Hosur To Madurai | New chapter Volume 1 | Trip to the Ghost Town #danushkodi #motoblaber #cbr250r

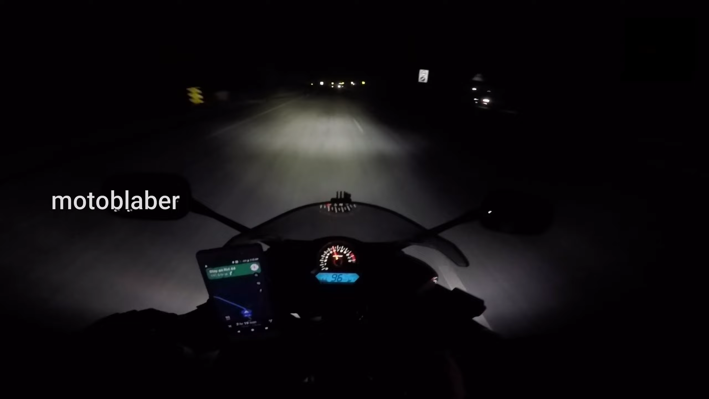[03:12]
நீ வந்து 3:30 போகுதுரா, ஐயோ கொஞ்சம் லேட் பண்ணுறோம். இல்லையே பெட்ரோல் பங்கில் லேட் பண்ணுறா, இல்லையே.